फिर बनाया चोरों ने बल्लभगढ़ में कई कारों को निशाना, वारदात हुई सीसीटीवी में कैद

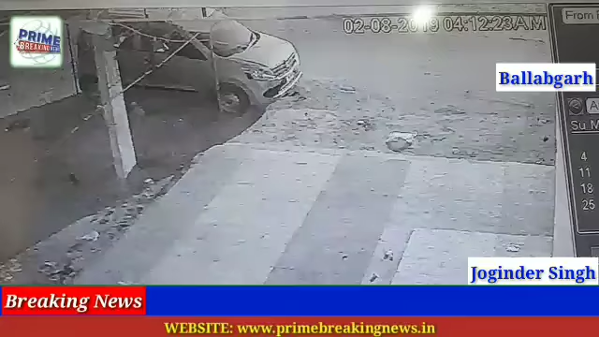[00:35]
कलोनी के साथ साथ भूड रोड पर मही खड़ी कार की बैटरी चोरी करने आयते हमेशा या चोर इसी तरह से रोड पर खड़े हो रहते हैं तस्वीर में आपको पोदिखाये जार हैं आप देख सकती हराँ की बात तो य twisting के जीत बाद काt हर बार ओल रूती कारों से